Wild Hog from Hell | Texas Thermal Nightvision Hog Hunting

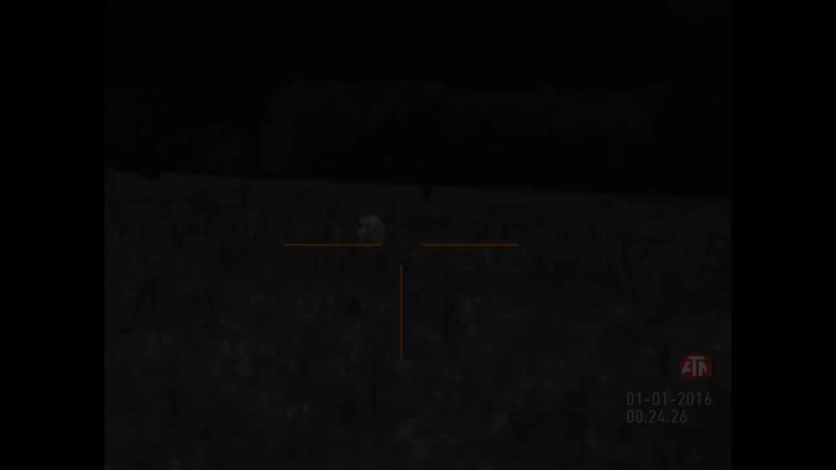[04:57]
we can make work here tonight. I am in the 2.5 base magnification right now, looking at the whole thing in black card.
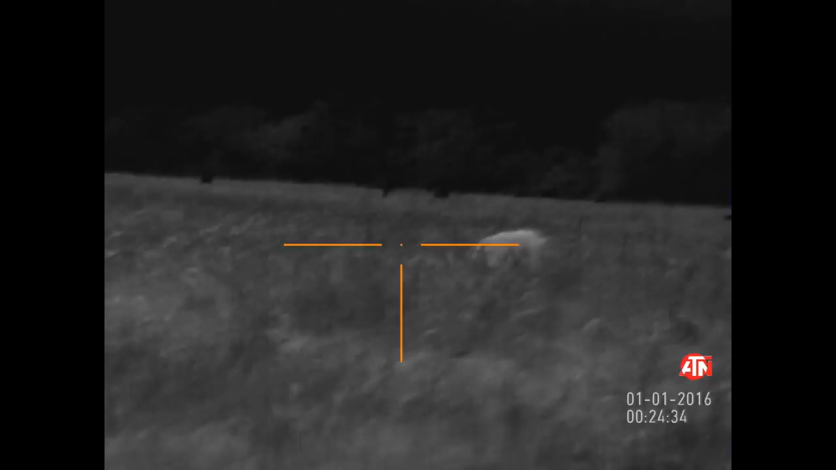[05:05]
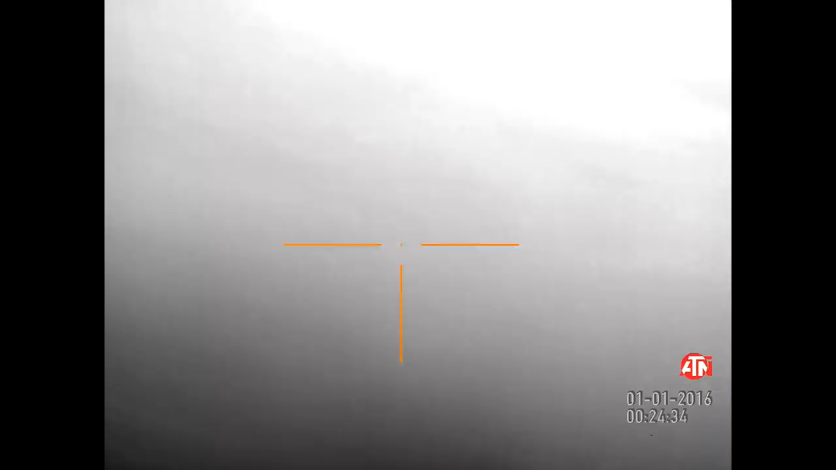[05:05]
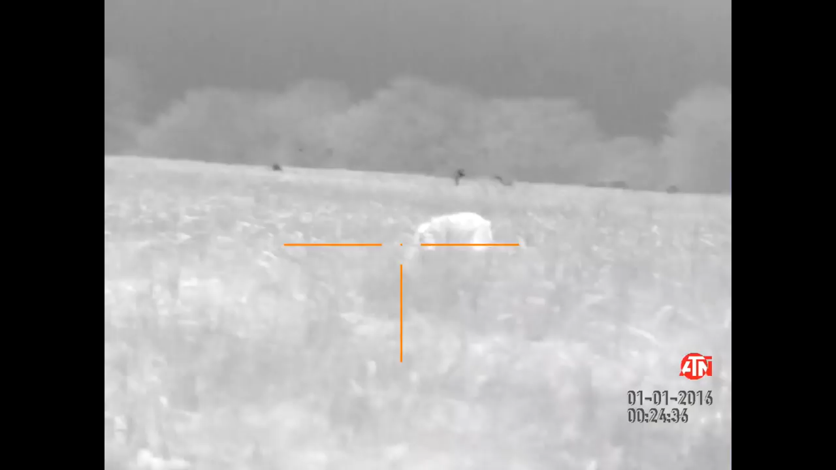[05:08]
Again, the boar shots are from the opposite, in this case white.
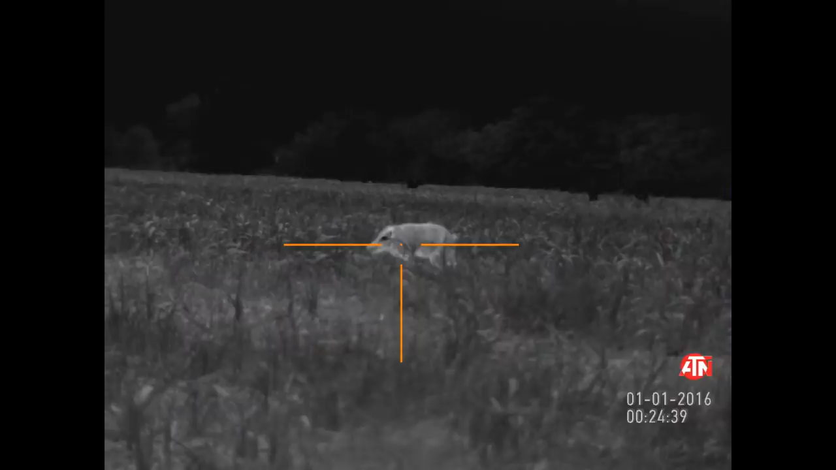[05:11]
You can see the eyes being black, and there he goes, Robert takes the shot, and the boar goes down.
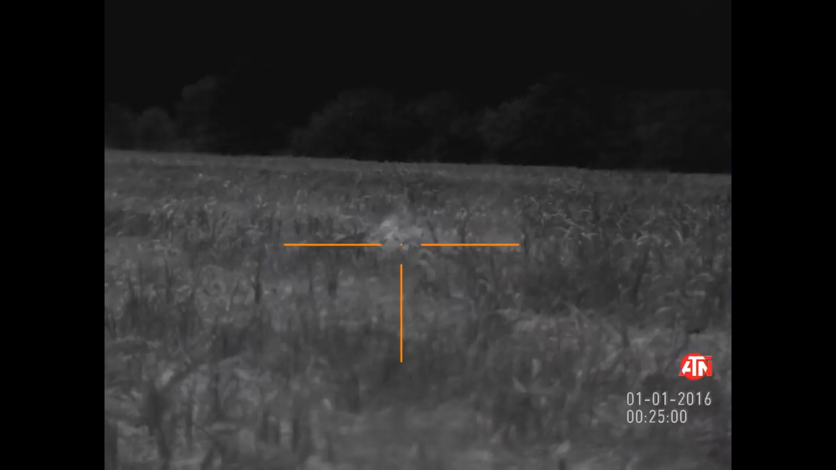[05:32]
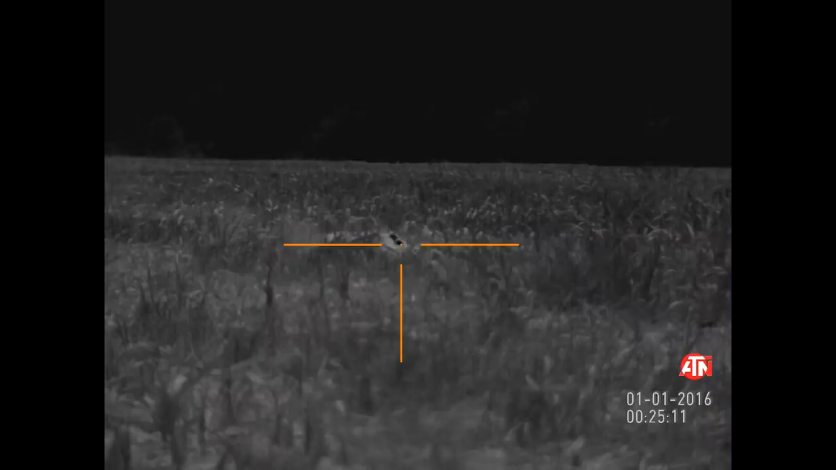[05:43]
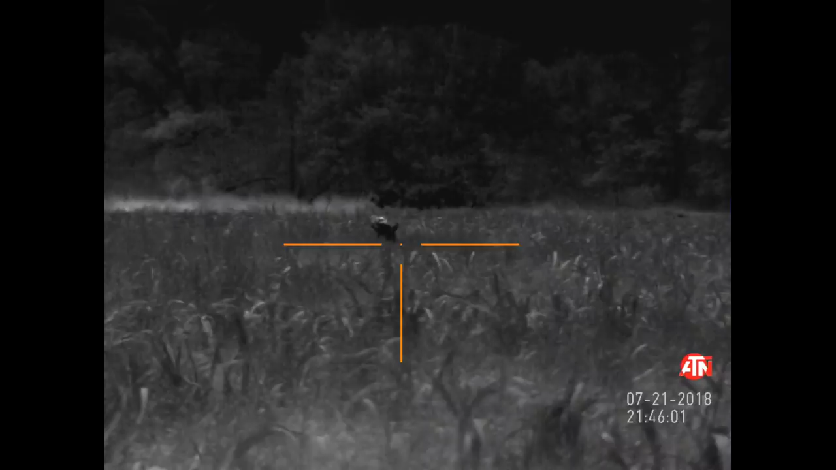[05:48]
It didn't take long, maybe 20 minutes, until we had another boar coming in.
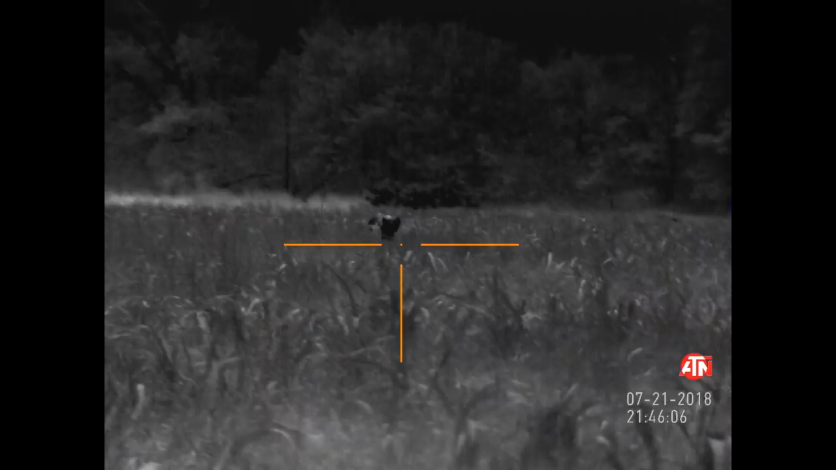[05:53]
You can see this guy walking in, he seemed pretty decent size, had some black and some bite spots on it, I am still in black card right now, so he is covered with some water.
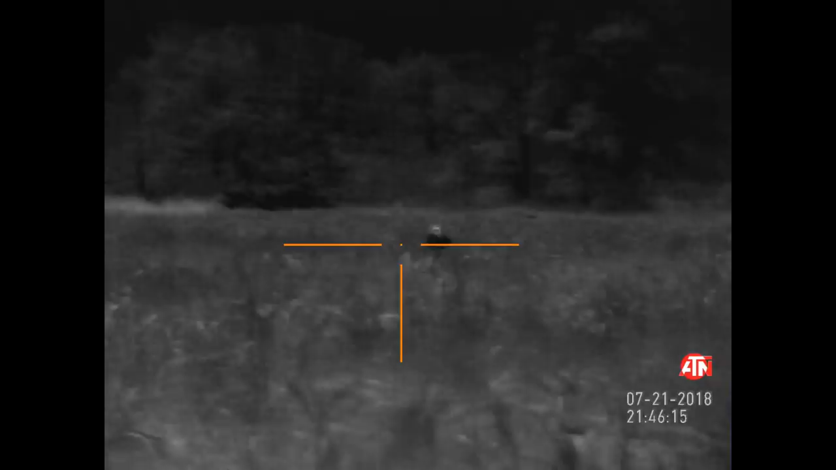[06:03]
The temperatures being at around 100 degrees right down in Texas,
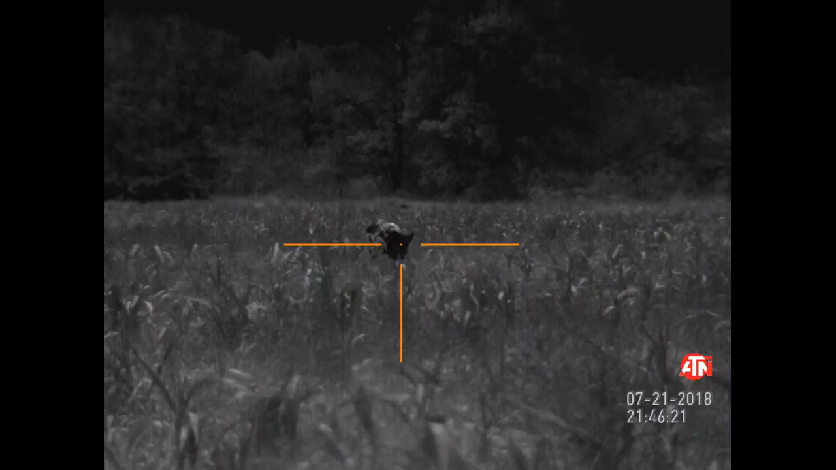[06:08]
those boars and those hawks look for the water holes to cool off before they go into the field to feed.
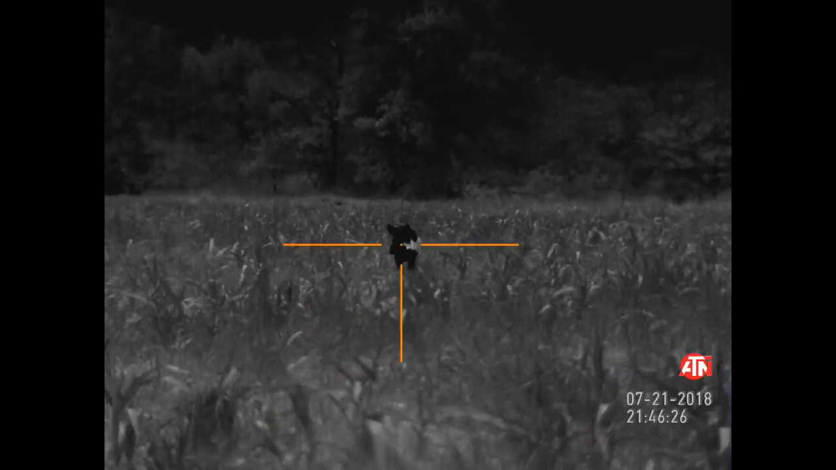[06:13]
He is coming closer, at this point Robert is not in focus,
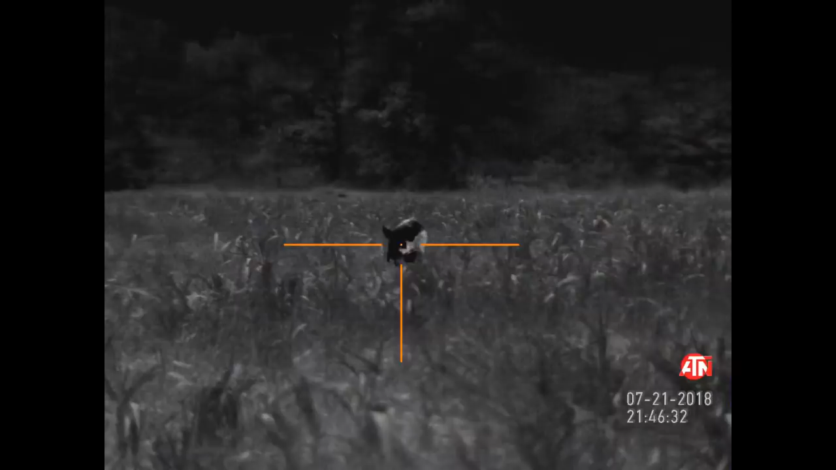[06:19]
so he wasn't recording, I take a shot, the 3.5 black card puts the boar to the ground pretty quick.